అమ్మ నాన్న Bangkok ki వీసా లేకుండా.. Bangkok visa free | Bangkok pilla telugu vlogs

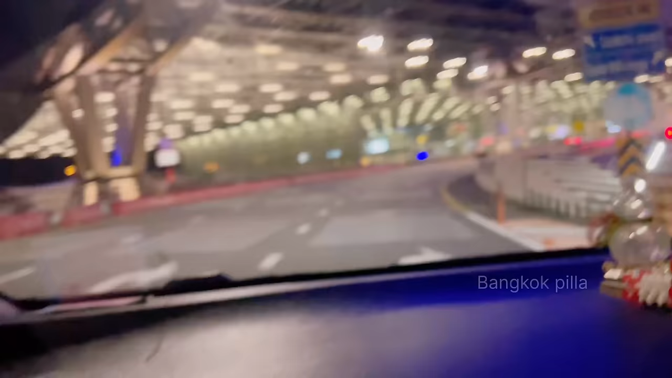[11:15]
పగలకన్నా రాత్రి బాగుంటుంది. చెగ్గనా ఎంత క్లియర్గా ఉందో చూడండి. ఫుల్గా అద్దాలతో మెరిసిపోతుంది.